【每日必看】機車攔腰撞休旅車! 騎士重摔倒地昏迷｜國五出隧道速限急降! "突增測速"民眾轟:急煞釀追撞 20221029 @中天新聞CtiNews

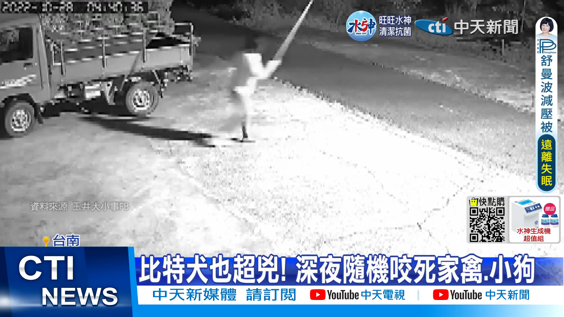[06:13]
住户拿长棍驱赶，虽然通报动保处，但每天外出都提心吊胆，哪一天被咬伤。